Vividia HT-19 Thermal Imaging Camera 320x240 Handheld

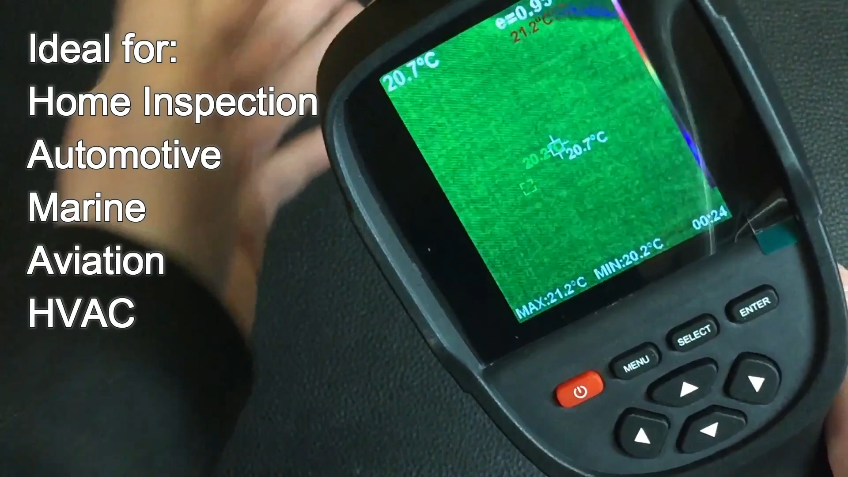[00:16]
On screen: spot 20.7°C, max 21.2°C, min 20.2°C
Ideal for automotive, marine, aviation, HVAC, home inspection and other applications.
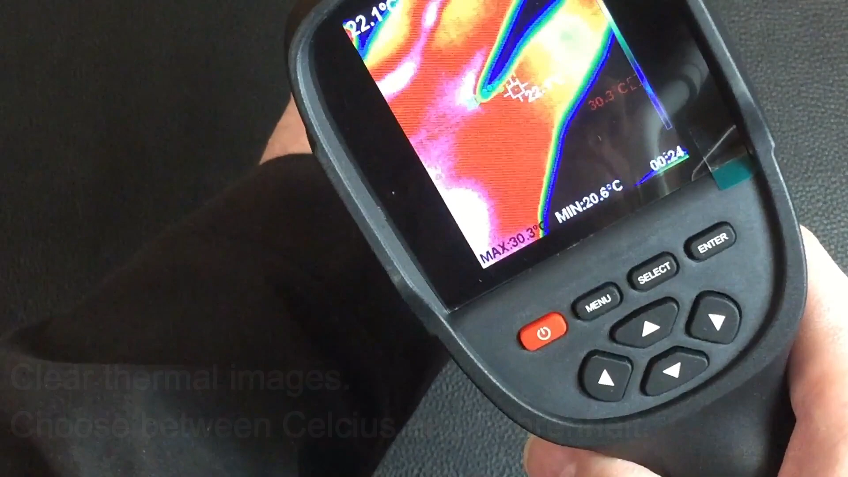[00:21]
On screen: min 20.6°C
The Vividia HT19 model comes with improved 320x240 thermal resolution.
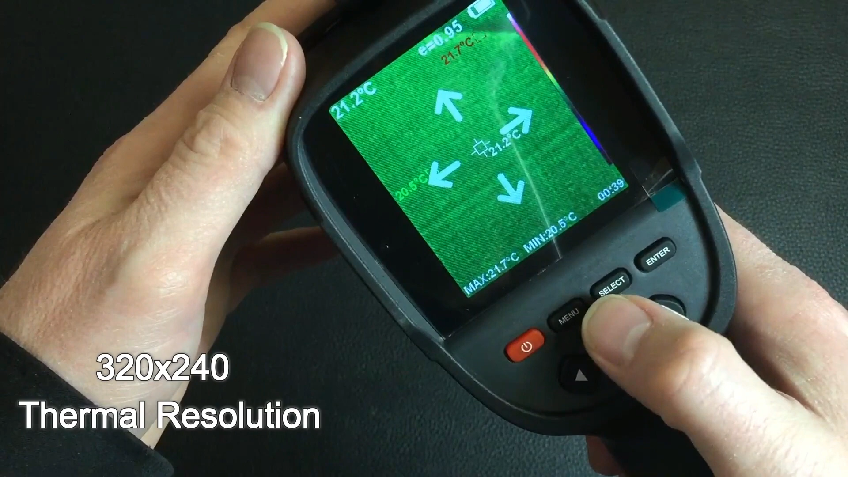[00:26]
On screen: spot 21.2°C, max 21.7°C, min 20.5°C
The HT series thermal cameras are equipped with easy to use,
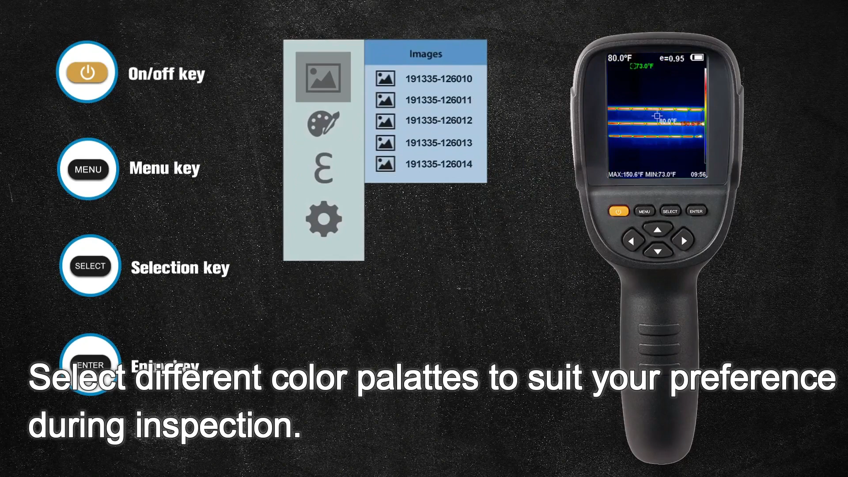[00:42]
On screen: max 150.6°F, min 73.0°F
The color palettes allow the user to customize their preferences.
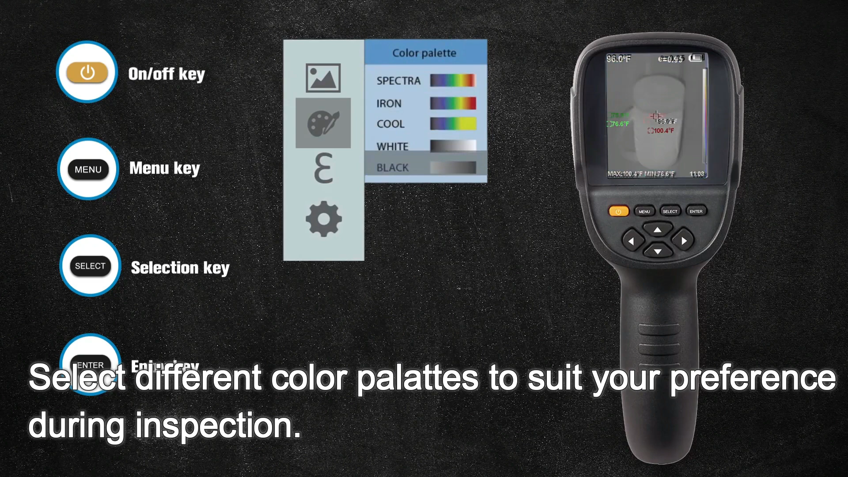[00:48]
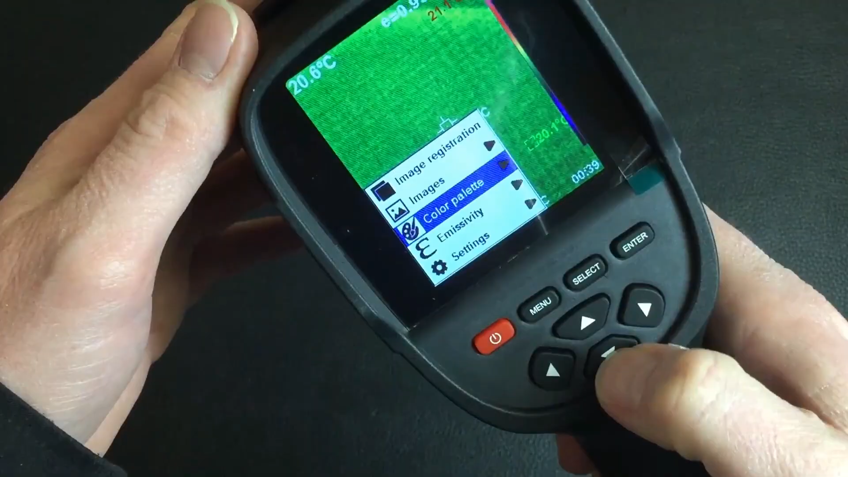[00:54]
Select the most applicable emissivity setting.
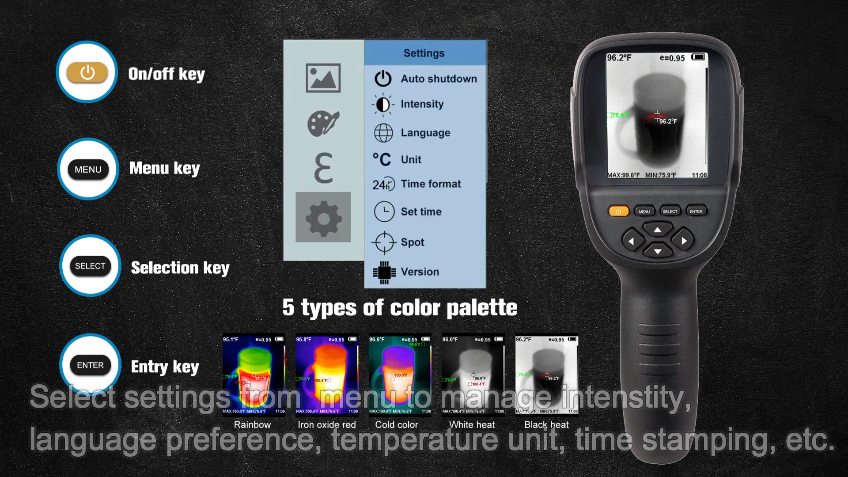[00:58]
Select settings from the menu to manage intensity, language preference, temperature unit, time stamping and other applications.